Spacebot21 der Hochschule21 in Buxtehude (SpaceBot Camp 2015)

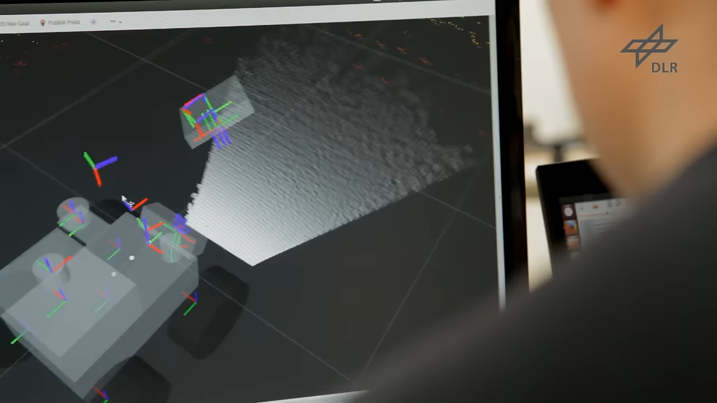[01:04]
Die Software, die wir verwenden, ist zum großen Teil das Robot Operating System,